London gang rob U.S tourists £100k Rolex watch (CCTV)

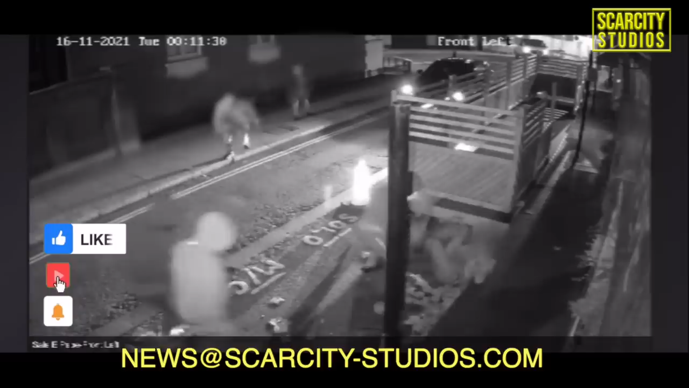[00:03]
On the 16th of November 2021, three US tourists were walking through Chelsea in London and they was approached by a group dressed in black and wearing balaclavas. One of the victims who was 31 years old was pushed to the floor and hit with a stun gun. The suspects then surrounded him and a vicious attack unfolded. They demanded the Rolex watch that was worth over £100,000. His father was threatened with a knife and cut through his coat but didn't cause injury.
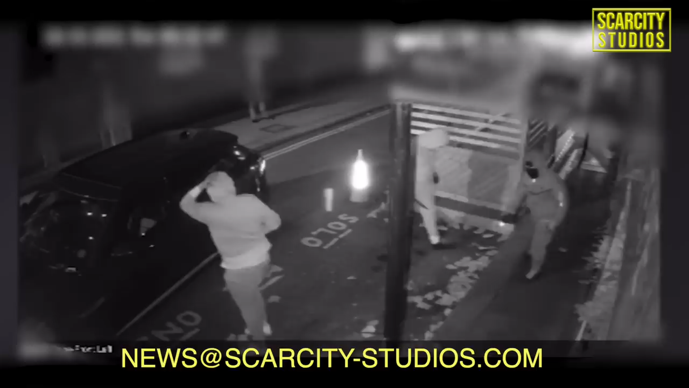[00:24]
Their friend was attacked with a stun gun as well and forced to hand over a watch worth £200. The suspects then got into a waiting car and sped off from the location. Despite the attack being caught on CCTV and also mobile phones, those responsible were not identified because their faces were covered. The car was a Jaguar F-Pace and it was a stolen vehicle displaying stolen plates and it meant that it was very difficult to identify. Detectives from the Metropolitan Police's flying squad went through CCTV to isolate a part of the car where they seen a sticker.